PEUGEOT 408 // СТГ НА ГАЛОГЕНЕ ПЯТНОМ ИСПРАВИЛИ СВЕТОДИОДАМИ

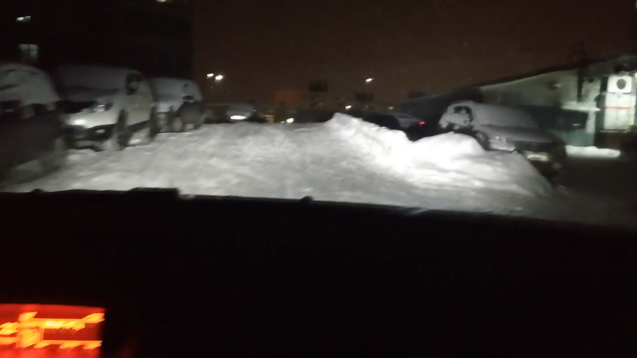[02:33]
Ну как, серьезней все? Да, уже интересно. Очень хорошо. Ну, СТГ четко, да. Слева. Нет засветов. Сейчас только направо? Да, уже. Нет. Налево.
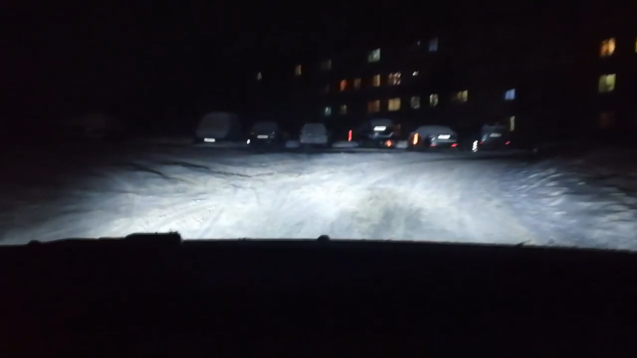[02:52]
Налево туда и...
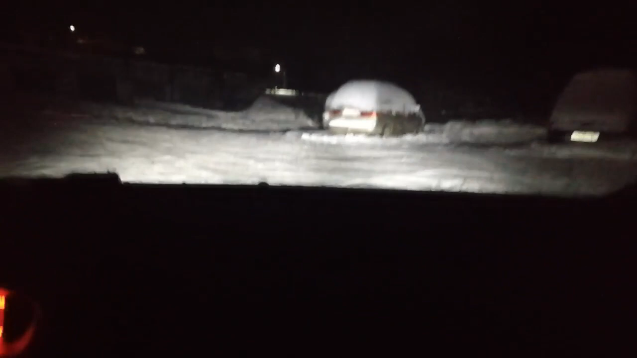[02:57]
Сейчас в гаражике, блин, в улицу встань. Просветим ее. Ну, достаточно. Ну, поморгай дальним четко. Как он? Видно его вообще, нет? Ну, блин, пробивается.
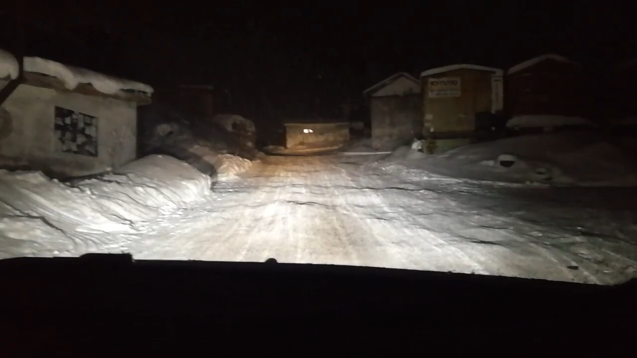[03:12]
Чуть-чуть там, да, загорается. Да, все, теперь надо этим. Ну, СТГ четко. На дальнем тебе надо покупать. Давай еще раз на ворота подровернись-то. Просветим. Ну, ладно. Не надо. Не заедешь.
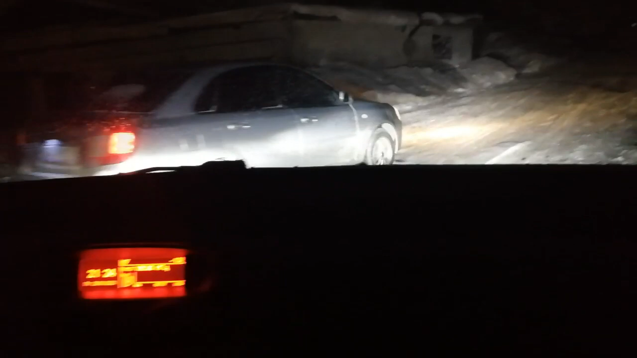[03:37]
А, вот здесь видно. Ну, вот четко, да. Прям.
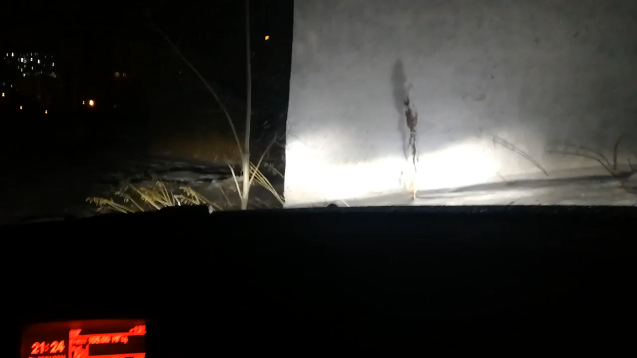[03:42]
Отлично, СТГ. И никаких ошибок нету. Все нормально. Единственное, аж седьмая лампа, F3, она не в крайнем положении проводом вниз, а один щелчок назад. Один щелчок назад, и тогда СТГ четкая. Причем на правой фаре, на галогеновой лампе СТГ вообще, ну, не было. Был какой-то пучок.
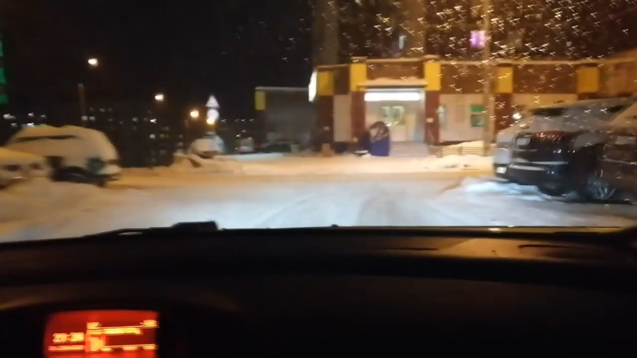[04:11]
Меня забыли. Был какой-то пучок, и... Неправильно светил вообще свет, как бы, даже слепил, можно сказать.
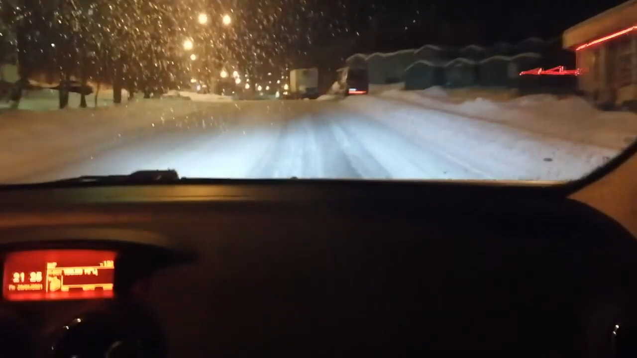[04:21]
Потому что прям выше СТГ было круглое пятно какое-то света непонятное. А сейчас все выровнялось, все идеально ровненько, и... Хозяин даже отметил такую особенность, то, что как будто на линзах едешь, настолько четкая СТГ.